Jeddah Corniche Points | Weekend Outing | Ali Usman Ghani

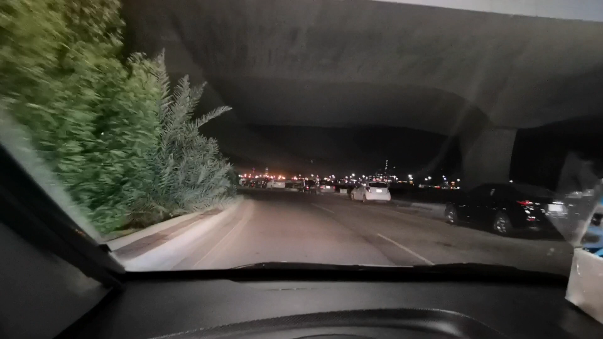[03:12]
اور بس یہی حالہ چل رہی ہے یہاں پہ ہیں کچھ فیملیز آئی ہیں موسلی یہاں پہ مصریز ہے یہ جو مصری ہیں یہ لوگ آتے ہیں موسلیز پوائنٹ پہ تو اچھا پوائنٹ ہے لیکن یہاں پہ مسئل آتی ہے کچھ کیونکہ مصری مارکٹ قریب ہے ابھی ہم جل رہے ہیں بھئی دوسرے سپورٹ پہ جہاں پہ فاؤنٹن ہے اچھا اللہ وہاں پہ پہنچ کے آپ کو دکھاتے ہیں وہاں کا
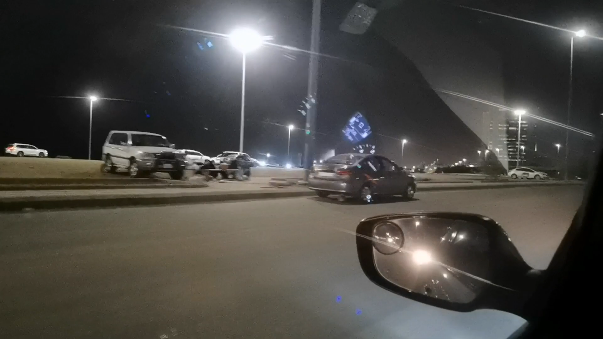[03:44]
وہاں آپ کو شاید فاؤنٹن نظر آرہا ہوگا ابھی ہم رف اس پوائنٹ پہ جا رہے ہیں یہاں سے بھی کافی نظر دور نظر حالکہ یہاں سے کافی دور ہے
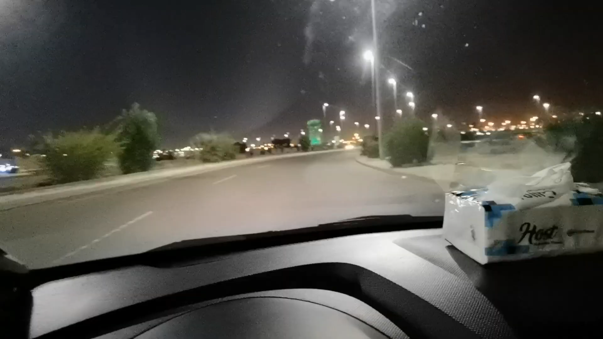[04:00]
یہ سیدھر روڈ جائے گا بلد کو اور فش مارکٹ کو دیکھیں میں نے جانا ہے بیک سائٹ پہ یہاں پہ ہے دوسرا پانٹ آئے گا میں یہاں سے لے لیتا ہوں یوٹا بلد جانے کا بھی پلان نہیں ہے ہم لوگ آگے ہیں دوسرے سپارٹ پہ اب اللہ کریں ہمیں پارکنگ مل جائے چونکہ ہمیں موسٹی پارکنگ نہیں ملتے ہیں
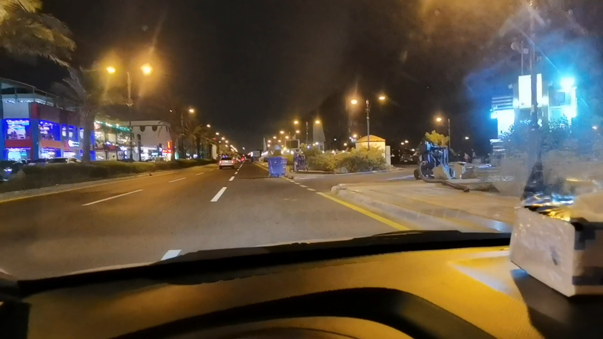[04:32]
ہم دعا کریں یار پارکنگ مل جائے ویسے آج راشتی اتنا زدہ نہیں ہے ملے جائے گی انشاءاللہ
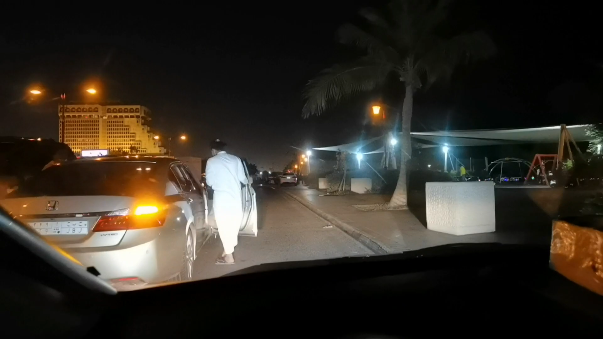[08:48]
بھئی ابھی ہم لوگ جا رہے ہیں تیسرے پوائنٹ کی طرف وہ ہے جی
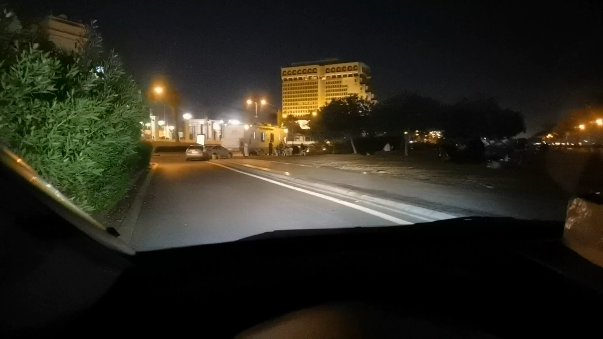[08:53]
ایکوئریم ہے یہاں پہ اس کے قریب ہے ایک پوائنٹ وہاں پہ پڑھ لکھے جاتے ہیں
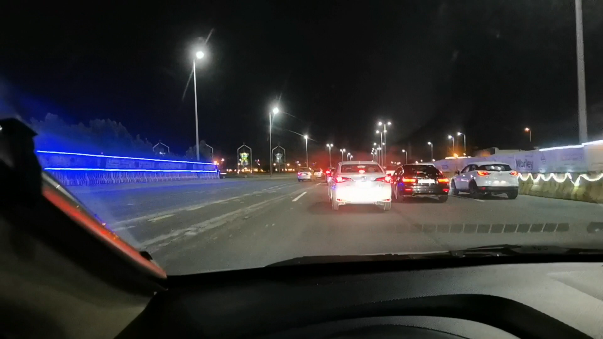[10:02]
اچھا بھائی ابھی ہم لوگ اس وقت ہیں طریق ملک پہ اور یہاں سے آگے ہم لیتے ہیں یوٹن اور تیسرے کورنش پائنٹ تب جوتی ہیں
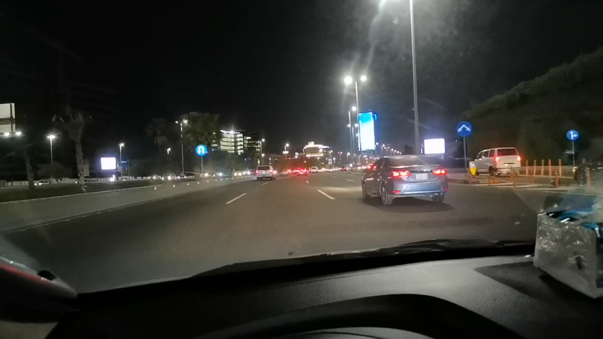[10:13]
اچھا بھائی یہ بیلڈنگ ہے کمپلیٹ چارہ طرف سے لیڈی ہے یہاں سے اب اچھا لام لگ لیتے ہیں یوٹن اور پھر کورنش پڑتے ہیں
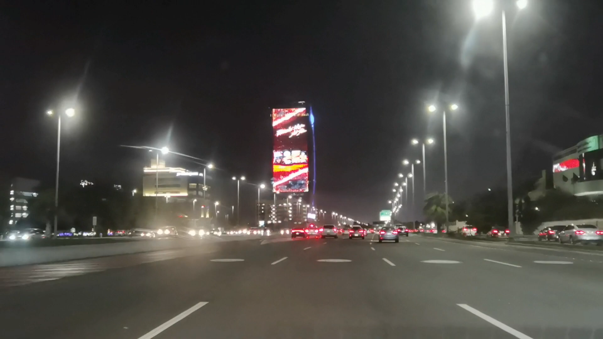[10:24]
یہ سارے پائپس لگئے ہیں شاید پی وی سی پائپس یہاں سے آپ کو یہ بیلڈنگ ٹھیک نظر آئے گی
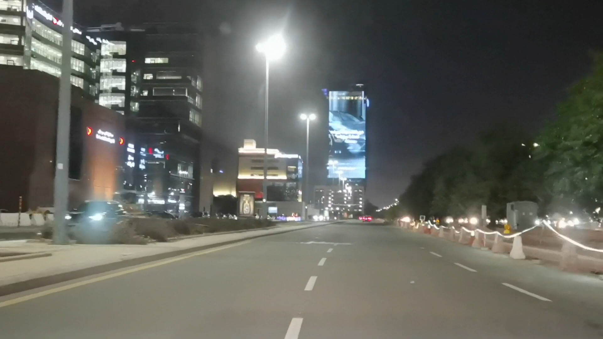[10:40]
یہاں سے یہ چارہ طرف سے لیڈی ہے بھائی
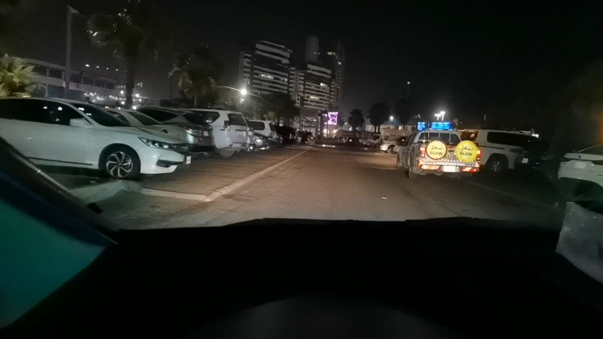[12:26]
پارکنگ پارکنگ اور جی فائنلی ہم لوگ آگے ہیں جی تیسرے پوائنٹ پہ